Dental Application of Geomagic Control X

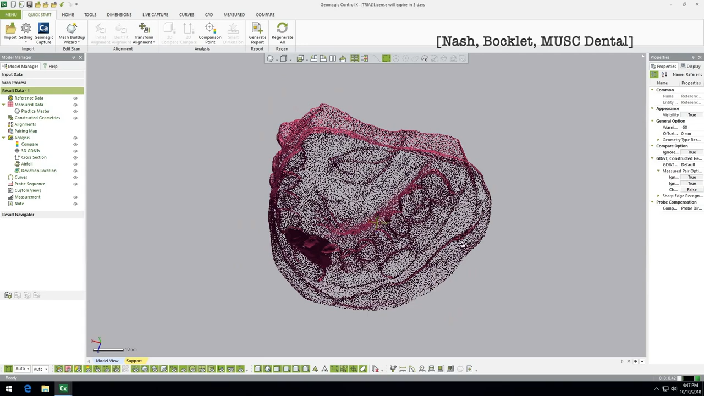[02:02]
this is a hollow model even though we know that the jaw or in this case a physical impression was obviously
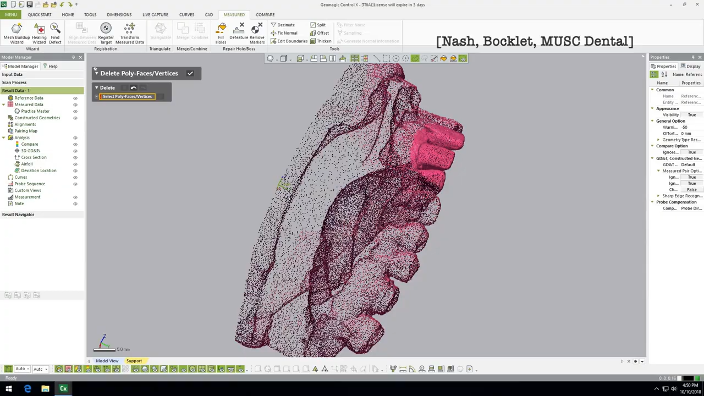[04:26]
and that is gone so our lasso selection is our favorite what we'll do
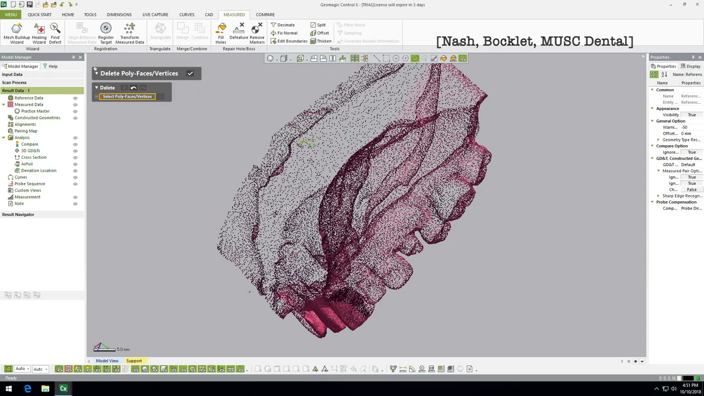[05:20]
notice the rest of the model back here the underside is still there now if we turn this off it's going to cut through every piece it goes perpendicular
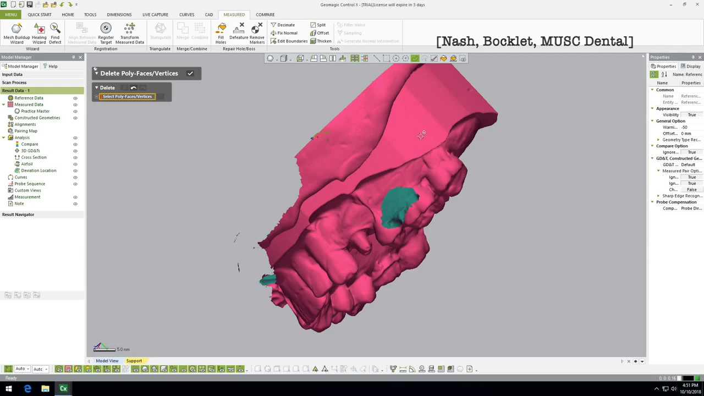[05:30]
to wherever you're drawing so so let's do a very similar thing but now we see that there's a little
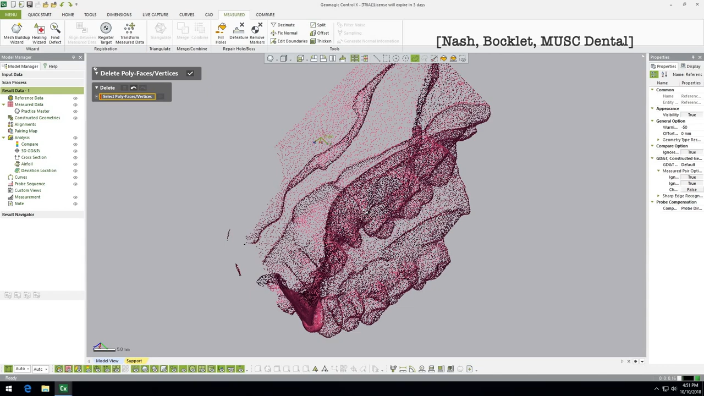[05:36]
bit of let's see it was a palette or the palette area is overlapping behind so if we draw a similar circle delete
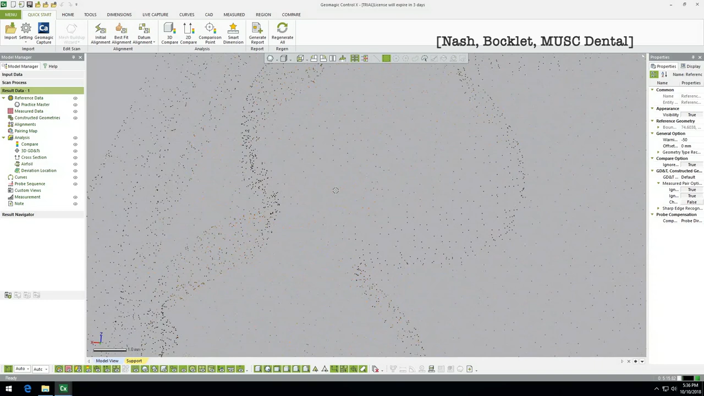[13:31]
vertex on one of these little virtual triangles right so the over here you have some view options
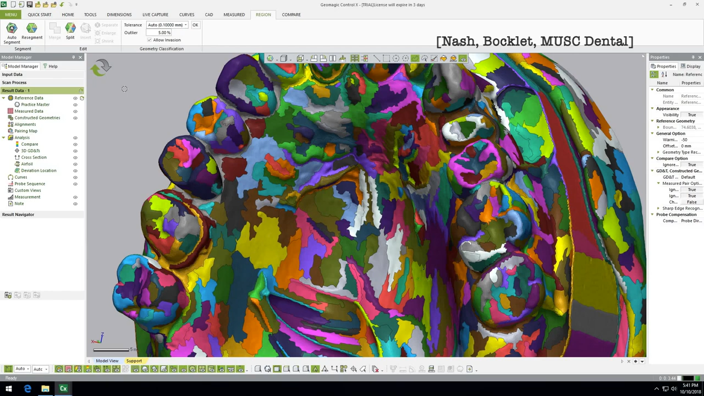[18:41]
I would say that the split tool behaves a little bit differently than you think whereas the merge tool is exactly exactly what you think so the split tool we can go and highlight and it's gonna do kind of what you think it's gonna do right we're gonna take one of these small new small regions and we're gonna split it into smaller regions we're gonna chop it up okay so what's interesting about this though is that it acts
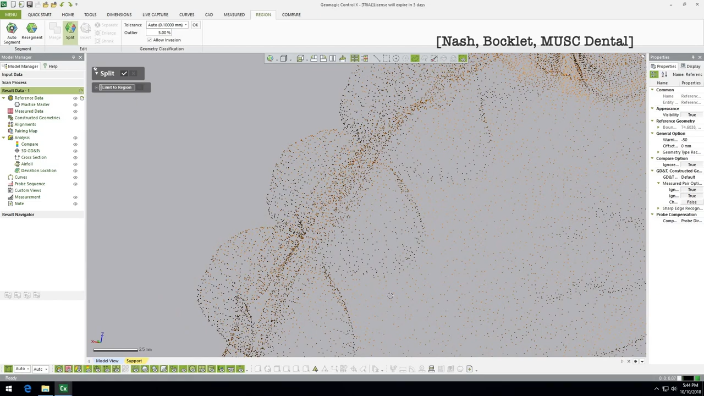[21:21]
now this is what kind of took us by surprise let's go to some has a lot of color okay so down here let's say we're gonna click and drag and we're
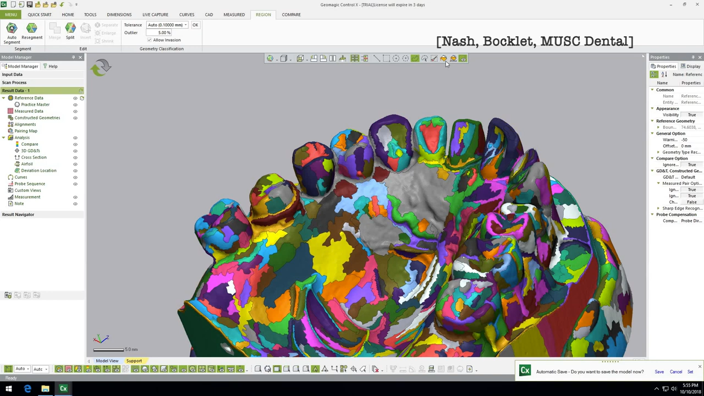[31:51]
your regions by and then also when we were talking about trimming the model we talked about this tool up here where it talks about visible only so if we take that off and we can actually use the lasso and much like select the whole tooth and
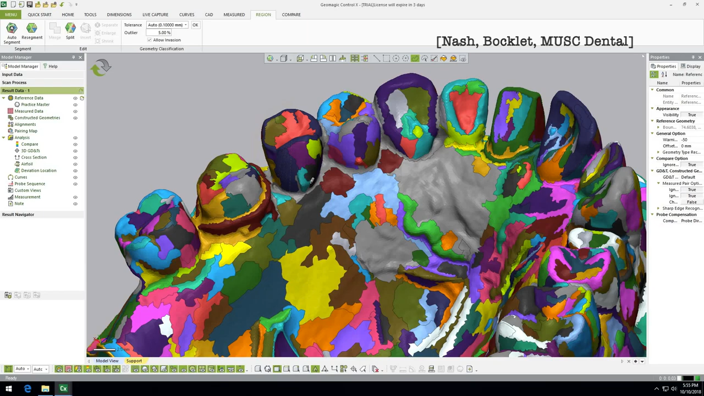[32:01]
that's going to get both sides it's going to select both sides of that tooth all
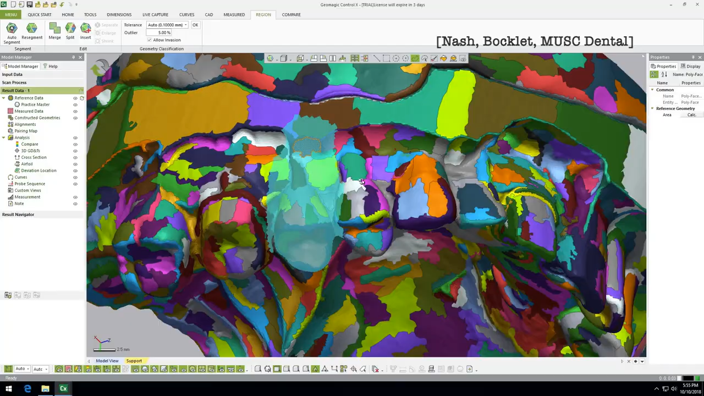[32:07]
the way through the model and so that can be very helpful but it can also lead to
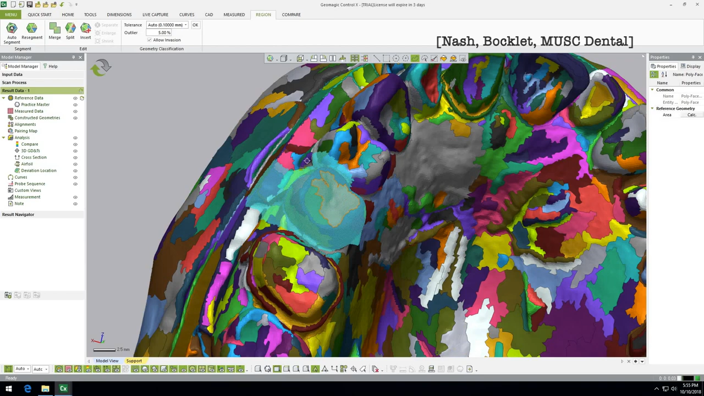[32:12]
some other areas that you don't intend to include in your region yeah all about angulation and visible only awesome yeah all right
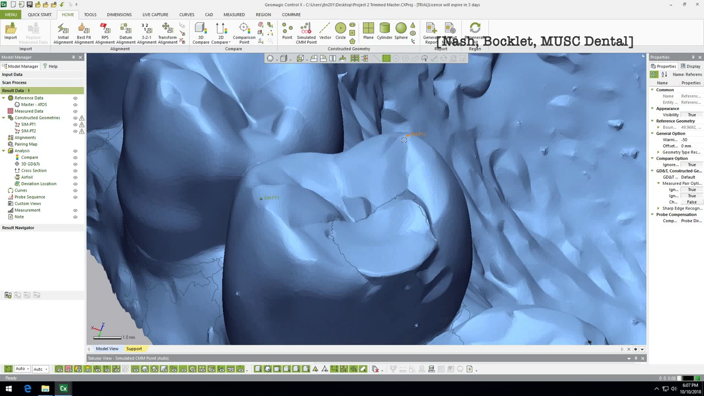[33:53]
like that but that's where it is in space and so now we can do is we can go up here to the dimension tab and you can say linear dimension pretty straightforward and we wouldn't do is click on this point and click on this point and then you've got a dimension right there you've got
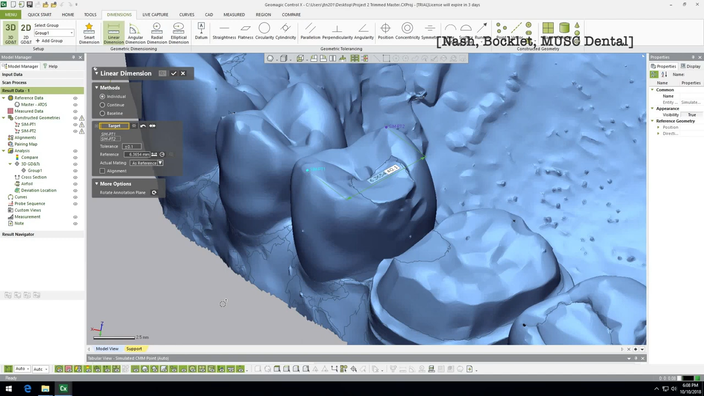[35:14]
the measured file or the test file and then an easy way to do that is to hide one and put the put the point on one of them and then and then hide that one and then bring up the other one so instead of having them both up at the same time that'll just kind of make things easier
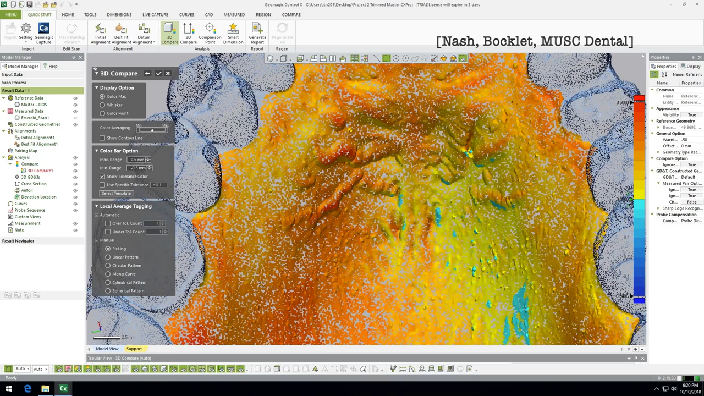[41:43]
say you paid really good attention to how you divided your line right and um
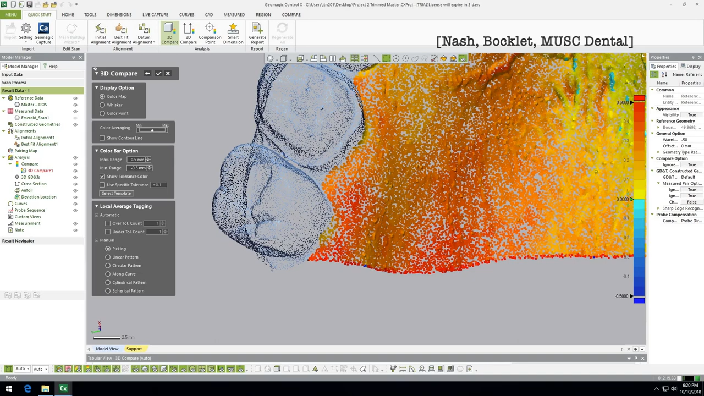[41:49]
but this this color really doesn't follow the region line because what it did is it the computer wanted to make a little bit prettier image smooth out some of the border basically and um and it just kind of it kind of overextended or maybe it underextended a little bit i'm guessing this is part of our palette reach i don't know for sure but so you can change this slider and tell it hey average it some more do some more um whoa look at that okay so it averaged the board it it
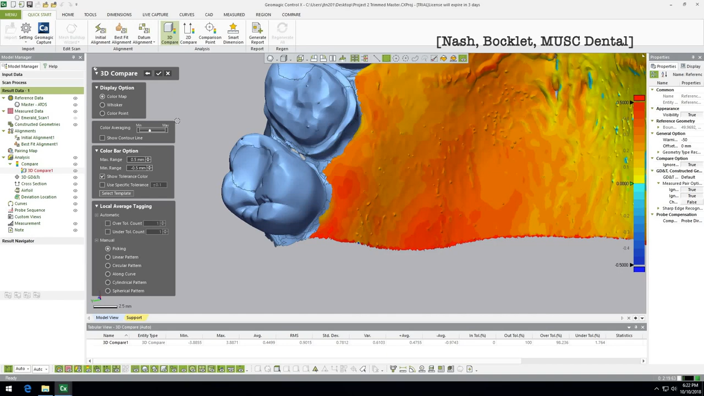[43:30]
all these different things right here your average of all your positive deviations your average all your negative deviations um and so there's some of your kind of rolled up data okay now let me go back for one quick second and just show you something let's say you um you can say there are there are a couple random data points that are outliers so um